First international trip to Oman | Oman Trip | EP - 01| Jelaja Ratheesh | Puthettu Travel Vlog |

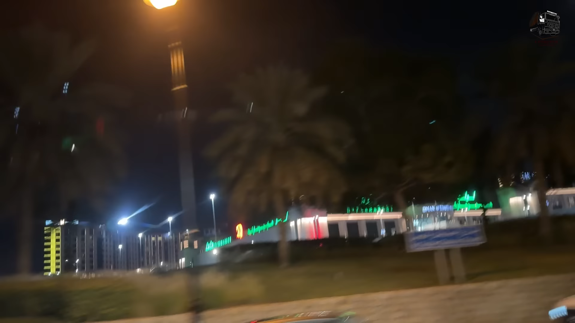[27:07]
ലുലുവിന്റെയാണ് അവന്യൂസ് മാൾ. ആ മാള് അവരുടെ തന്നെ.
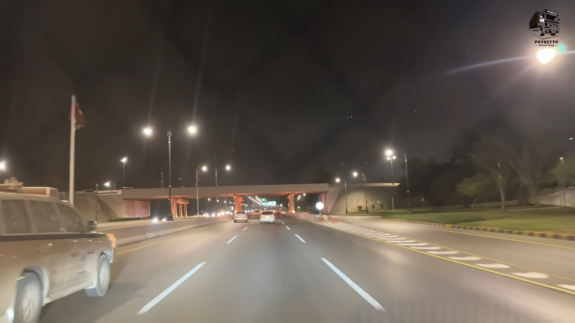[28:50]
അപ്പൊ ഓരോ രാജ്യങ്ങളുടെ പേരൊക്കെ പറയുന്നത് ഇന്ത്യ പോലീസിന് വേണ്ടിയാണത്. അത് പോലീസിന്റെ സിവിൽ ഡിഫൻസ് എന്ന് പറഞ്ഞ ഡിപ്പാർട്ട്മെന്റിന്റെ വണ്ടിയാണ്.
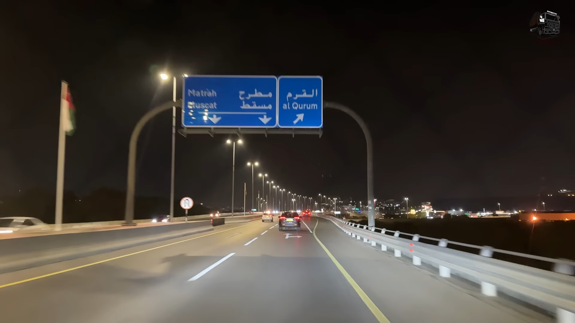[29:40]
ഇതേ വഴിയാ കോറം ഹൈറ്റ്സ് എന്ന് പറഞ്ഞിട്ട് ഇവിടുത്തെ ഷോപ്പിംഗ് സെന്ററുകളൊക്കെ ആയി കാണും. ഇവിടെയാണ് പി ഡി ഒ എന്ന് പറഞ്ഞ സ്ഥലം, പെട്രോളിയം ഡെവലപ്മെന്റ് ഓഫ് ഒമാൻ.
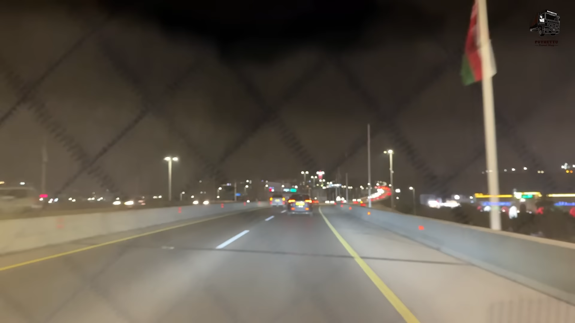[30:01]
അവരാണ് ഇവിടുത്തെ പെട്രോള് സപ്ലൈ വിൽക്കുകയും ഒക്കെ ചെയ്യുന്ന, കുഴിച്ചെടുക്കുകയും ഒക്കെ ചെയ്യുന്ന അധികാരികള്.
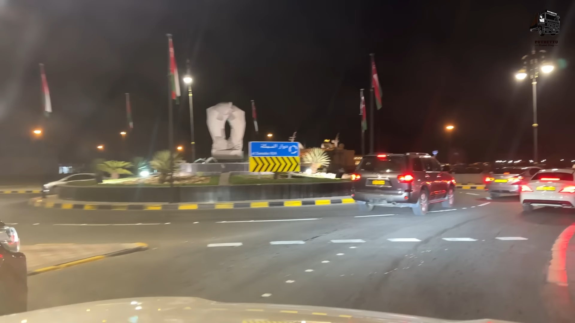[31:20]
പിന്നെ ഇതിന്റെ പേര് തന്നെ സമക്ക് റൗണ്ട് ബോട്ട് എന്നാണ്. സമക്കെന്ന് വെച്ചാ മീൻ. ഓ ശരി, അതാണ് ഫിഷിന്റെ ഇത്.
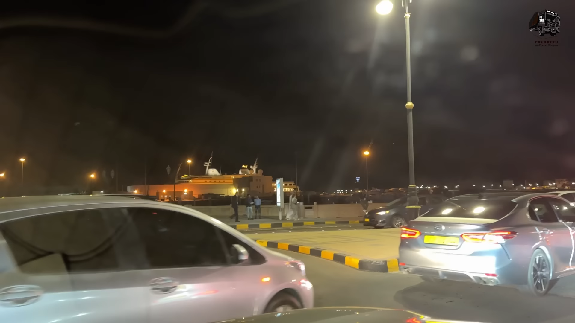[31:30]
കടലല്ലേ, നമ്മൾ വന്നപ്പോ കണ്ടില്ലായിരുന്നു ഇങ്ങനെ. ഇതെനിക്കൊന്ന് ഫ്ലൈറ്റ് ഇരിക്കുമ്പോ കാണായിരുന്നു.
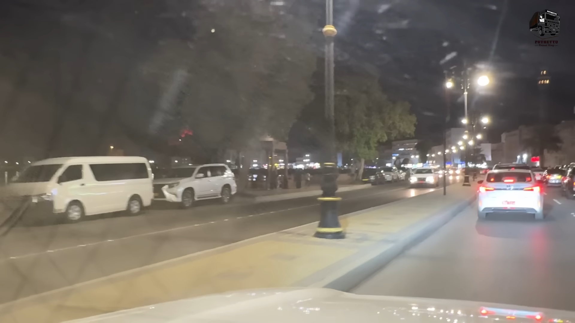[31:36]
ഒമാനിലെ മത്ര സൂക്ക് എന്ന് പറഞ്ഞ സ്ഥലമുണ്ട്. അവിടെ വലിയ മാർക്കറ്റാണ്, നമ്മുടെ ചാല കമ്പോളം എന്നൊക്കെ പറയുന്നത്.
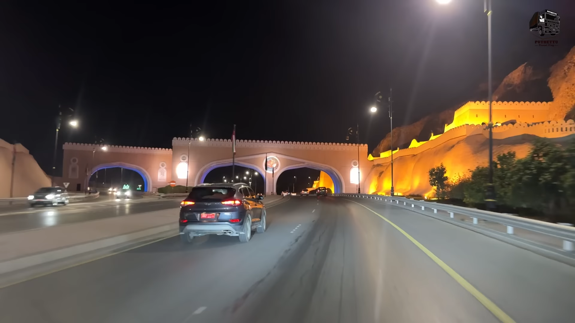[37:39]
കില കില. ഇനിയിപ്പോ നമ്മൾ പോകുന്ന ദാർ സൈറ്റ് എന്ന് പറഞ്ഞ സ്ഥലത്തോട്ടാണ്. ഈ കാണുന്നതാണ് ദാർ സൈറ്റ് ലുലു.
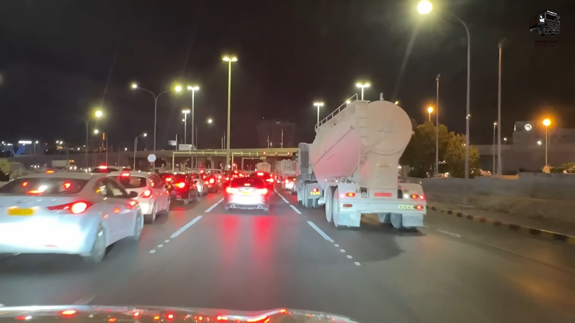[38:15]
ട്രക്കൊക്കെ കാണാൻ തുടങ്ങിയല്ലോ. നമുക്ക് ട്രക്കൊക്കെ കൂടുതൽ വന്ന ഹൈവേയിൽ പോകണം നാളെ.
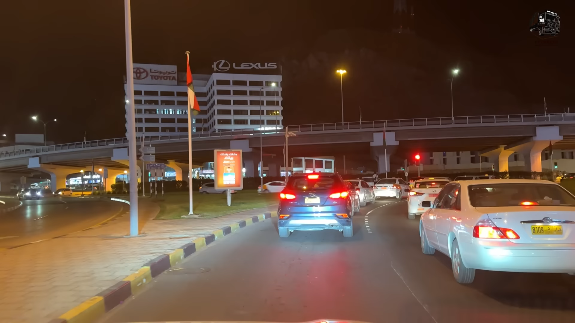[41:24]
ഒരു ബിസിനസ് സെന്റർ ആണ് ഇത്, റൂബി റൗണ്ട് അബൌട്ട് ആണ് ഇത്.